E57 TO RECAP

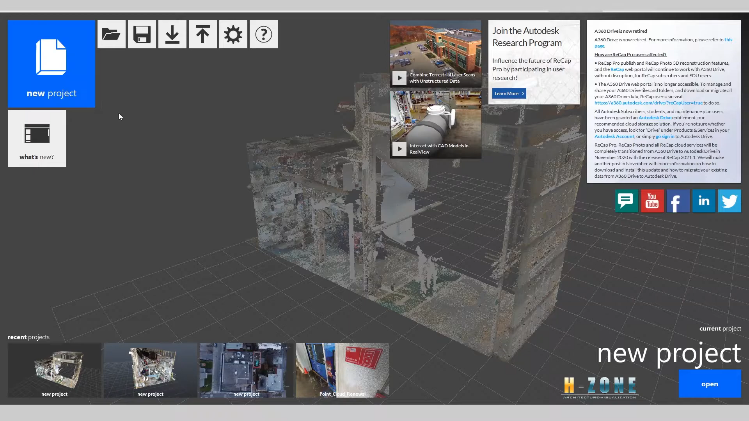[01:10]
now make sure you have recap software from Autodesk and you open this software the first you new project and when you click new project
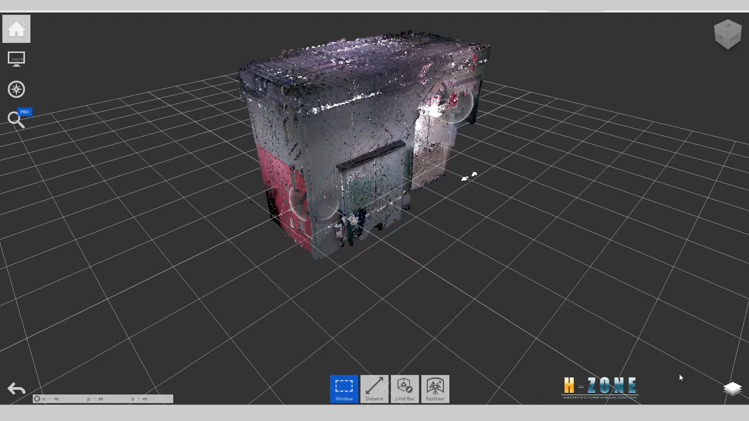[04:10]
you can list the point cloud
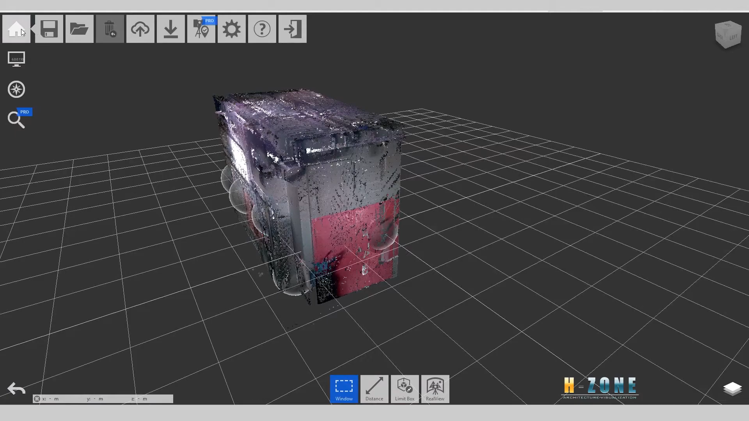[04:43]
save you can save it and the